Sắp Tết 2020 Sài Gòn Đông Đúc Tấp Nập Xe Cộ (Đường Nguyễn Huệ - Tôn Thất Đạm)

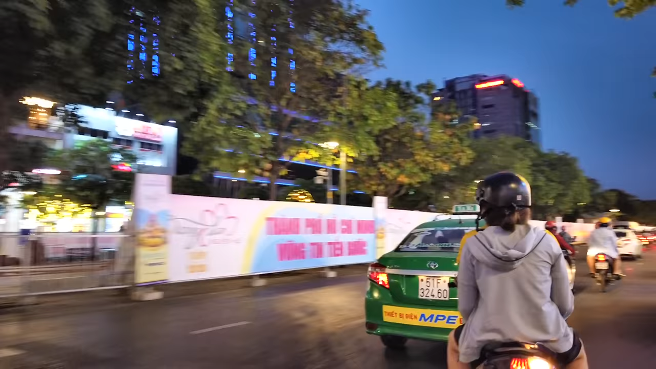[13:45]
Đó, phố đi bộ đang chuẩn bị làm đường hoa nè, nên họ đang rào lại đó, bắt đầu xây gạch, xây bồn bông để cắm hoa rồi đó.
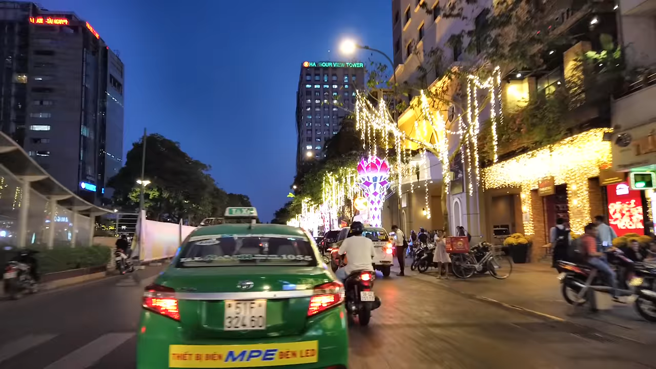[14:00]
Mấy ngày này Sài Gòn thay đổi rất là nhanh,
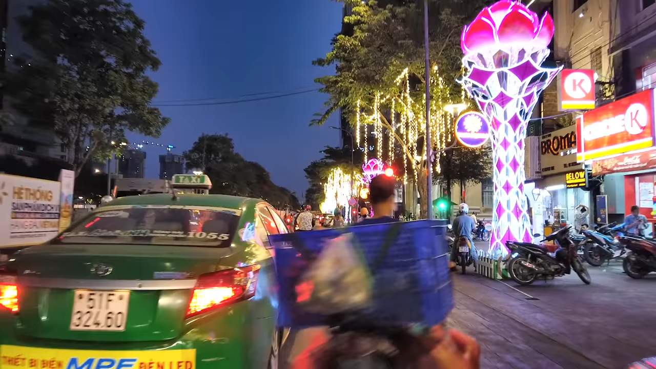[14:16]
2-3 ngày mình không đi một con đường nào đó là sẽ thấy một cái sắc màu nó khác, đặc biệt là những con đường ở trung tâm Sài Gòn này.